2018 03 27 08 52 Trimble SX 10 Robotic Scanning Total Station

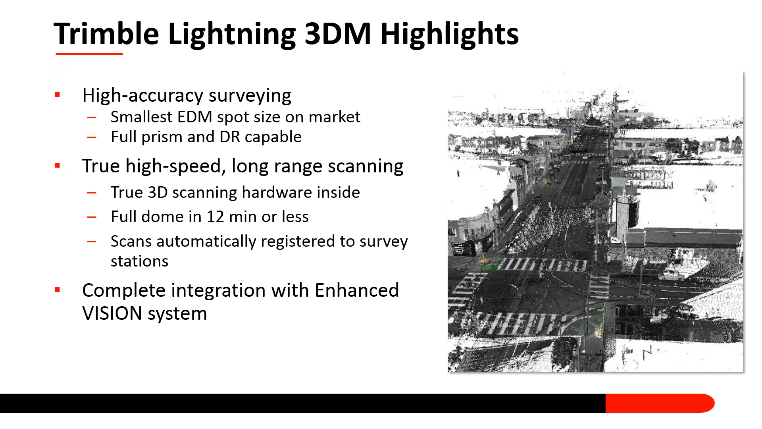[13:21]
You can do a full dome scan, meaning a full 360 scan above all around both horizontally and vertically in 12 minutes or less. And again, your scans automatically are registered because of the survey workflow back in the office.
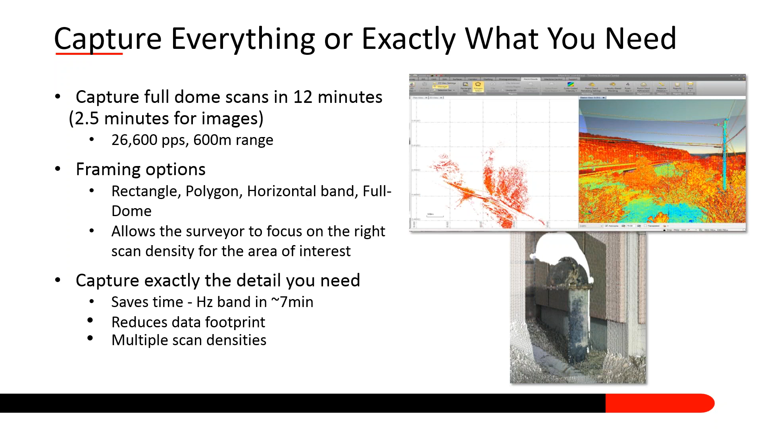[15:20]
And then you can zoom into the facade of a building and just put a rectangle around it and scan that at a denser rate. So you can do multiple scans from one setup, which will include, you know, it will allow you to save time and allow you to move on to the next setup much quicker. So how does the 3D band scanning work?
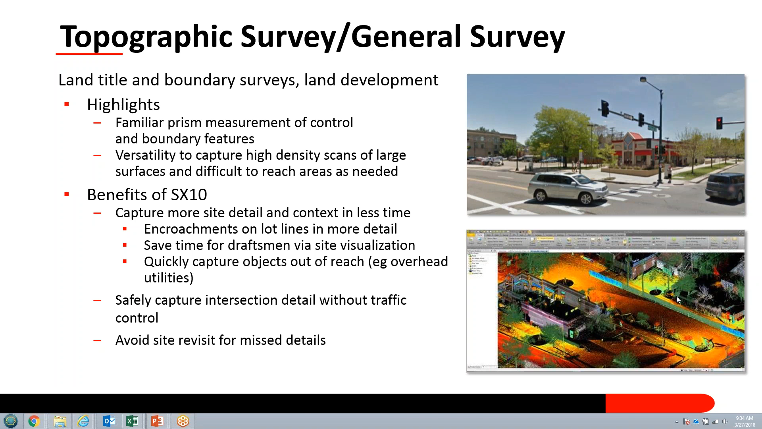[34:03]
So you've captured all the data the first time that you were visited to that site, especially a project that's at a distance. This can be a gigantic benefit. This is a case study, uh, that was done, um, by Aztec. Um, these were one of the first customers that, uh, actually used the SX 10 in production. Um, and you can see here at the end of the day, their, uh, their topographic exhibit is exactly what, potentially exactly what you're creating today. But the image on the left is, is the point cloud that was registered and classified in Trimble Business Center.
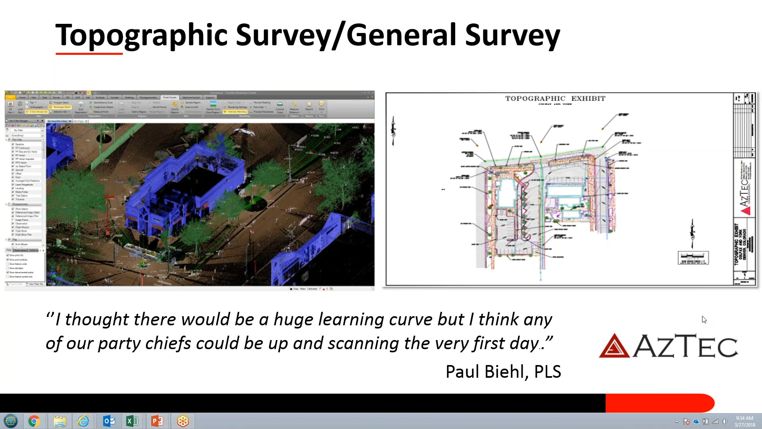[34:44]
The classification actually separated the, the buildings from the ground, um, the high vegetation, the poles, um, so that you can easily manage and work with your data as you need to. Roadway corridor surveys, uh, again, using your survey workflow, you can scan large areas in a short amount of time, uh, which in turn is going to increase your productivity. Uh, you'll be able to measure with, again, without having to, to cross traffic too often. Um, and it's going to enhance your site, uh, visualization, uh, for the design process.
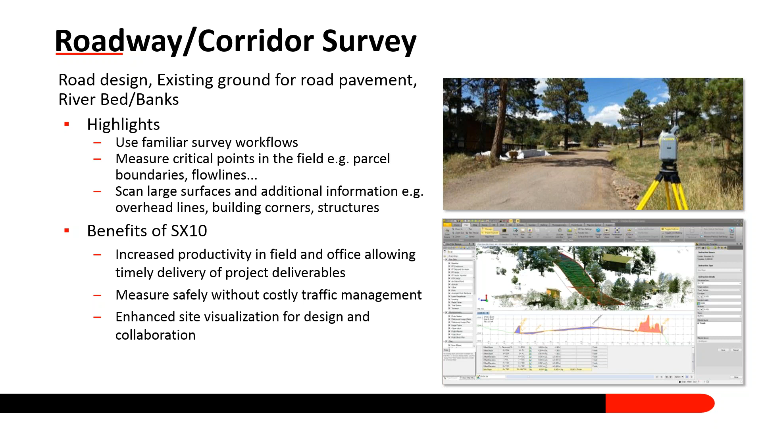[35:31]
uh, in a collaborative effort. On the right-hand side, you can see at the bottom there, um, is actually scan data along with some line work integrated, uh, as part of the beginning of a corridor survey. This here is a, is a full point cloud, uh, of, uh, of an area that was, um, uh, along a street with some high banks that, um, that, uh, let's see here, uh, uh, Parson Brinkenhoff was able to survey without having to put,
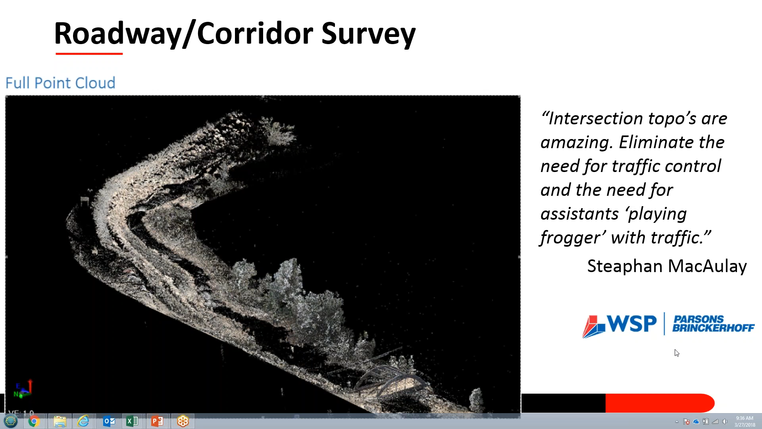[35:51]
uh, their survey crew not only in the road, but they also didn't have to navigate these steep slopes.
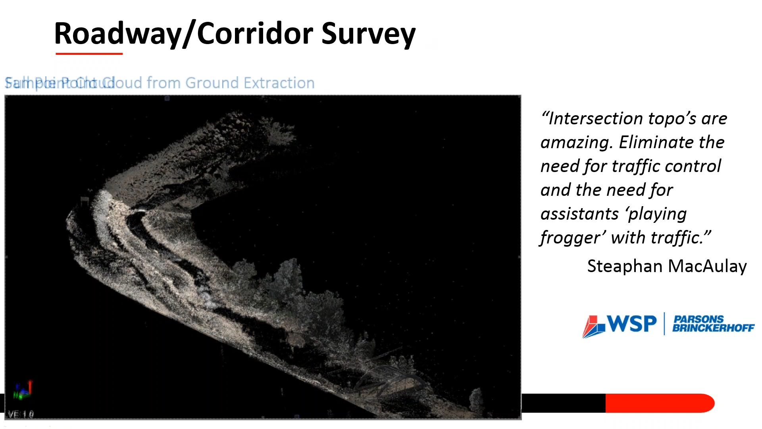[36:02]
This point cloud was then, uh,
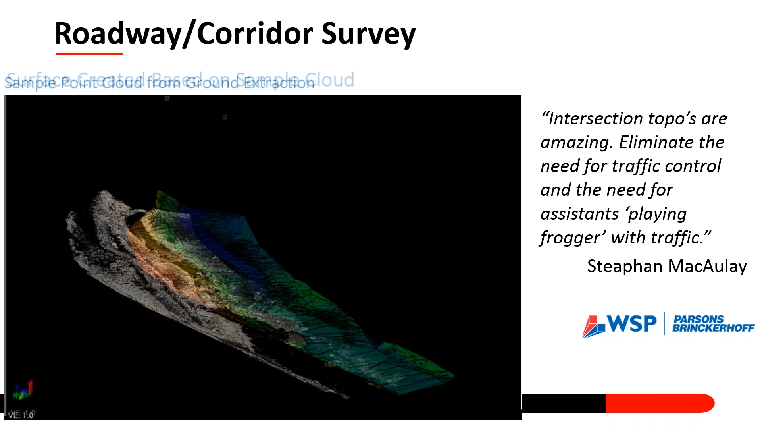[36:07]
sampled and the ground was extracted and a tin mush was created based on, uh, the ground only.
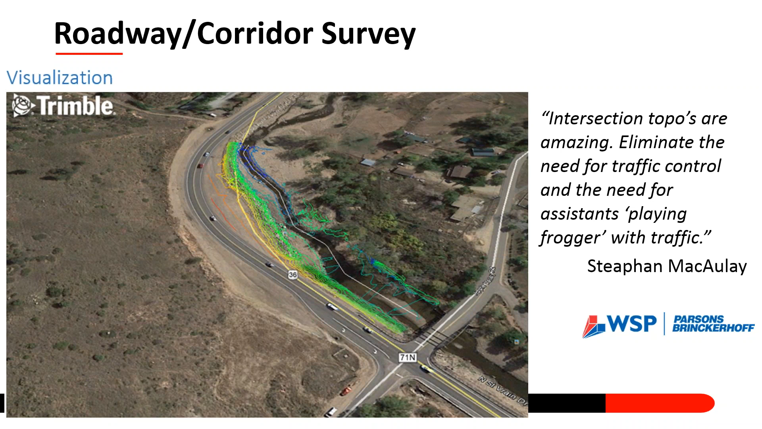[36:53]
Again, this is just another intersection that was scanned.
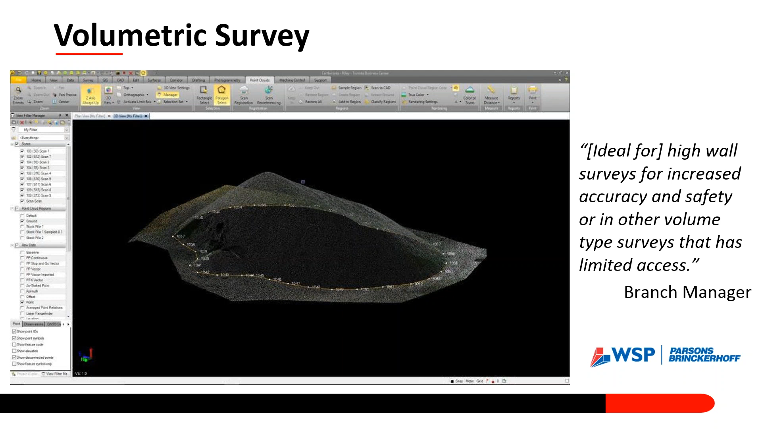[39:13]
You can see this customer decided to take some shots around the bottom of it to define the edge of the tin. A tin mesh, uh, was created.
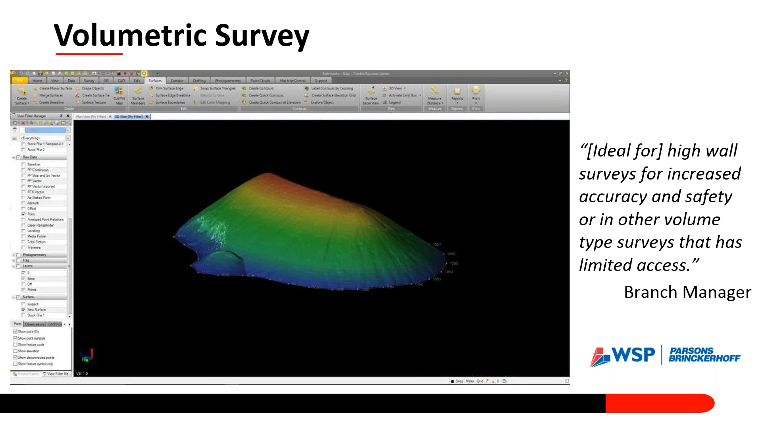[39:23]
And a volume was then generated from that.